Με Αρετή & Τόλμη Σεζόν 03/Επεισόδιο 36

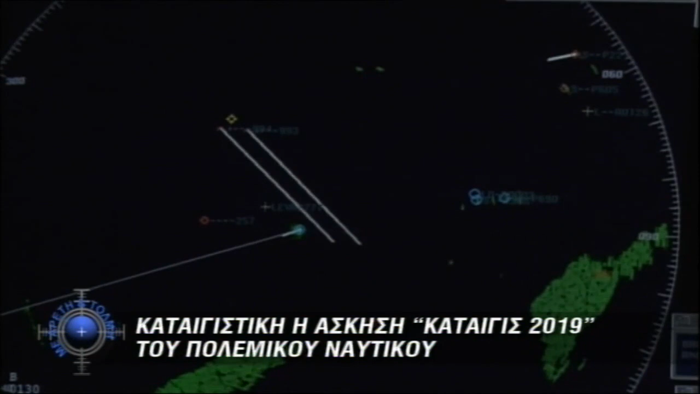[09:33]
Εκεί, το προσωπικό του κέντρου επιβλέπει όλο το θαλάσσιο χώρο με τη βοήθεια των ραντάρ επιφανείας, υποεπιφανείας ή αέρος και αναφέρει προς το διευθυντή επιχειρήσεων που είναι ο επικεφαλής του κέντρου.
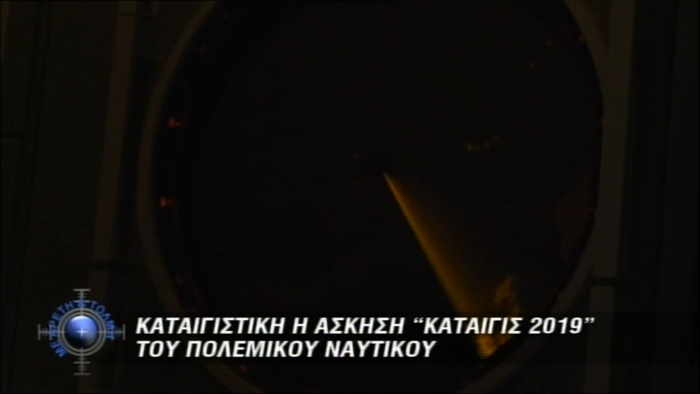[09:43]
Είμαι υπεύθυνος ως ο κύριος σύμβουλος του κυβερνήτη για